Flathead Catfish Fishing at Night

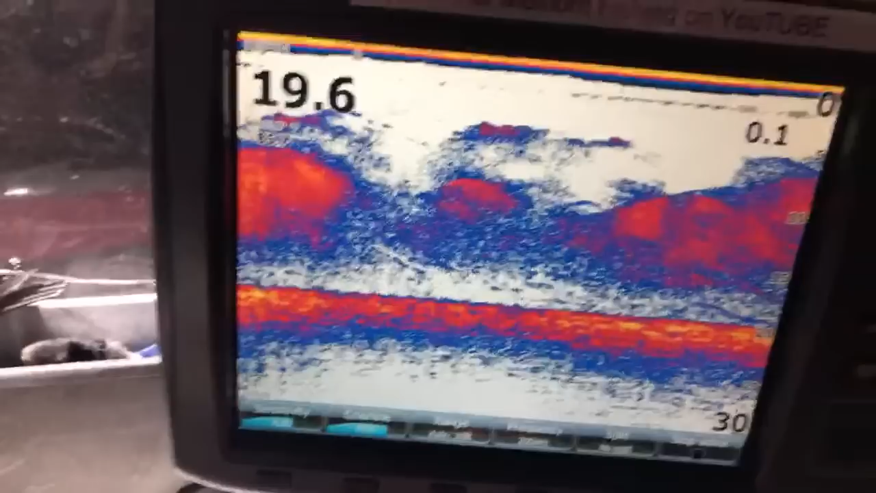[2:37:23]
Kind of where we're sitting at here. You can tell there's a lot of this micro bait in here. This is stuff probably this year's hatch. That's what we're seeing coming up. And occasionally you're getting a few fish feeding underneath it. This stuff is coming in. So I got it on auto sensitivity.
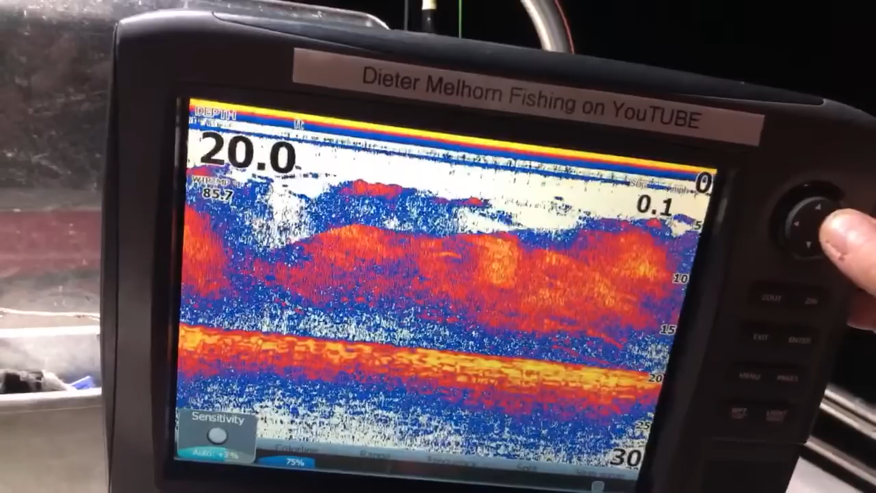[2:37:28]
What I'm going to do is run this up to invert this.
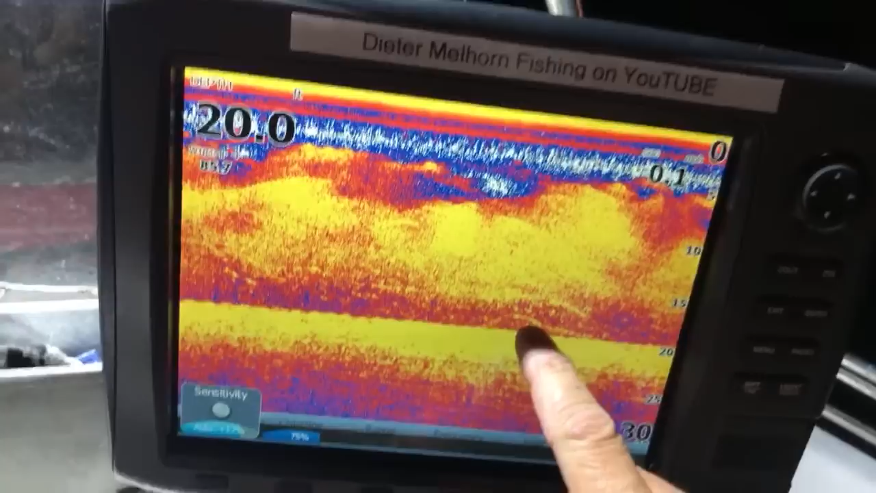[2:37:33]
And you can see there are actually some fishable fish here underneath this stuff. I don't know if those are perch or crappie or both.
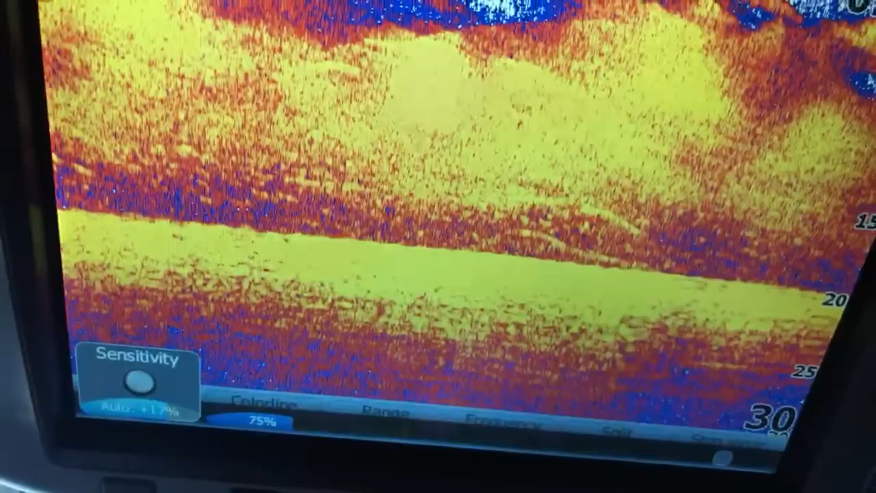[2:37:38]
But some stuff there.
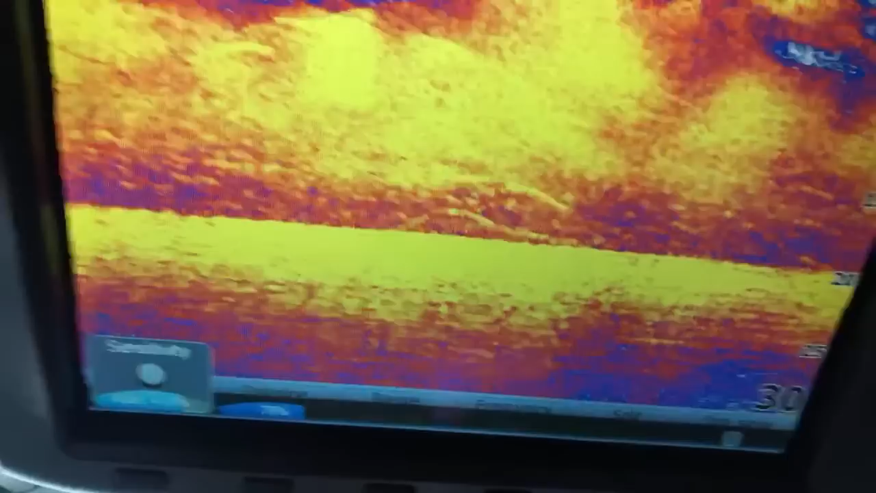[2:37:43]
It's probably the same fish there you're just seeing on the cycle moving around. So that's kind of what's going on with that stuff. If you're wondering why I do this, sometimes when you're in auto sensitivity,
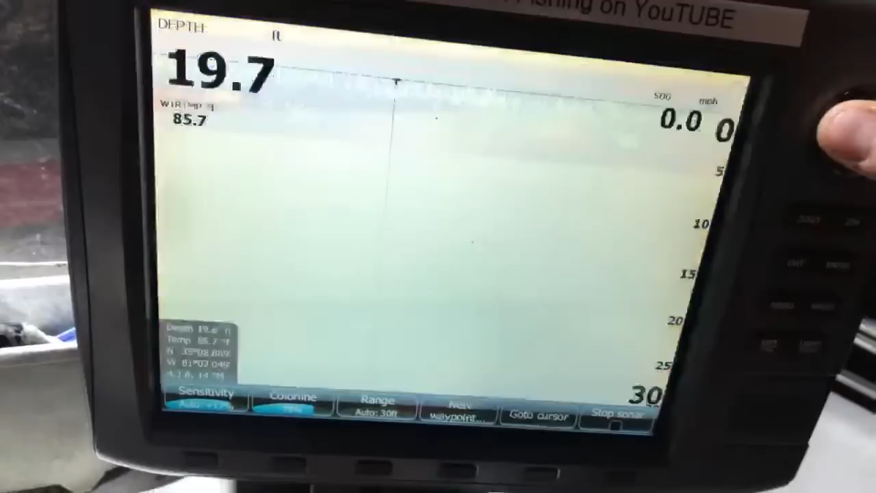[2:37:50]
On screen: depth 19.7 ft, speed 0.0 mph
it will
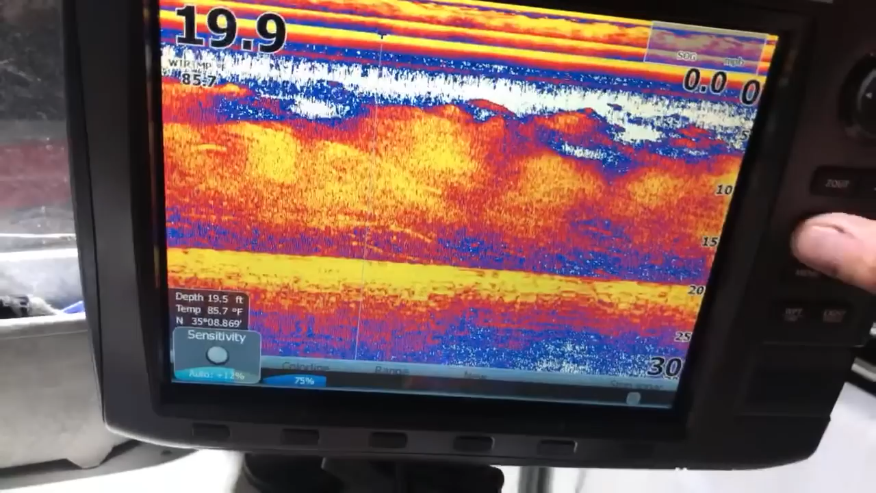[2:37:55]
On screen: water 85.7°F
sometimes make it a little bit too weak to punch through all the stuff. Get out of that.
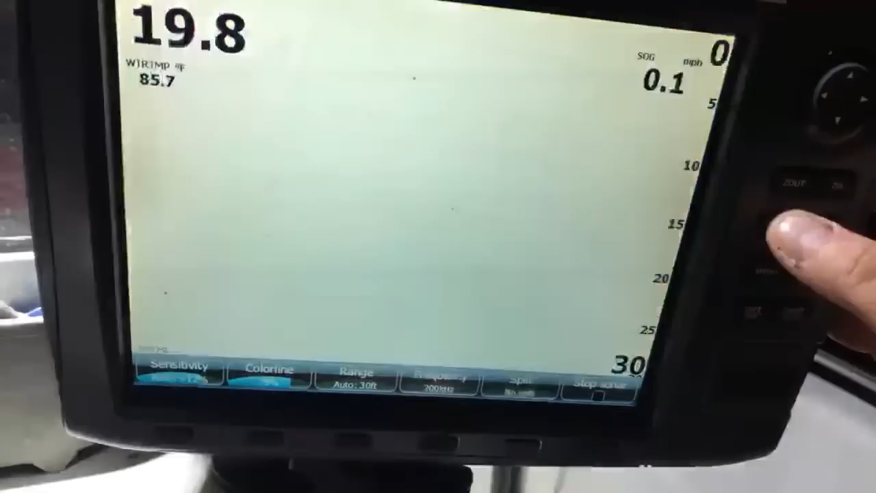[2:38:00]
On screen: speed 0.1 mph
Bam. Get that back to that. Dial that back down.
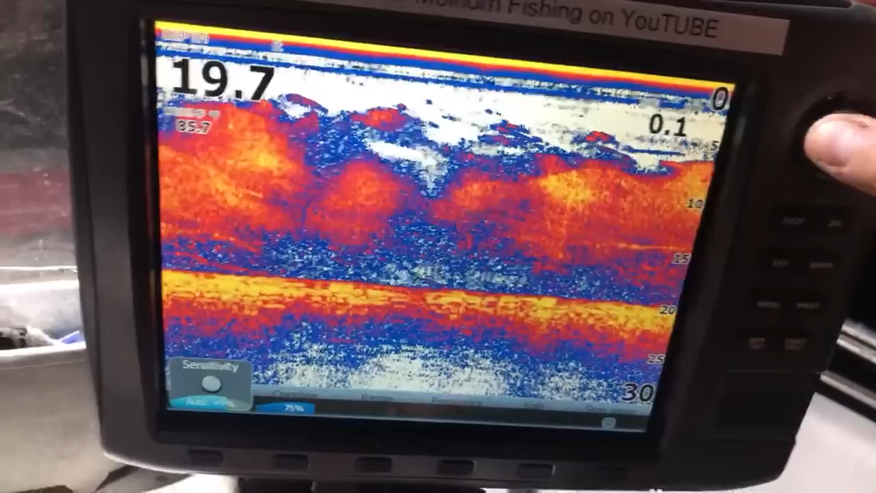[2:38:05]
There's some fish there. There's a fish there right underneath it feeding. So it's kind of what we're looking at.
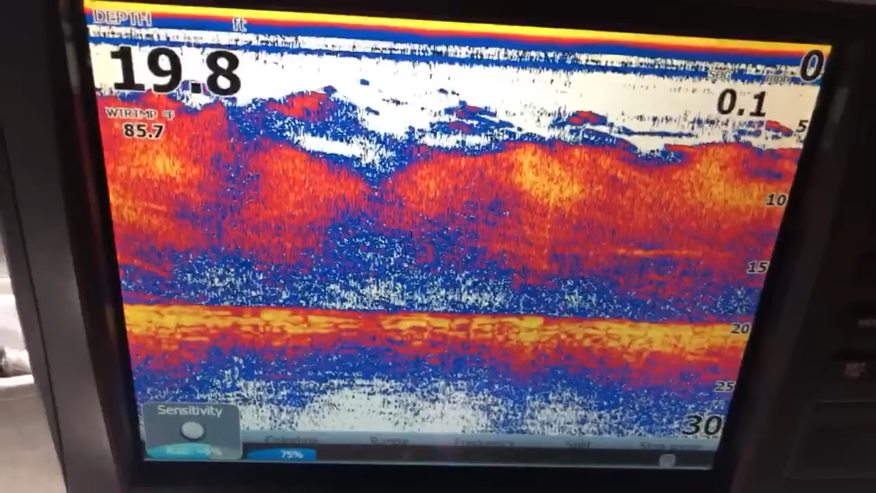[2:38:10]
On screen: depth 19.8 ft, water 85.7°F
Man, I was hoping to get one more before we have to go.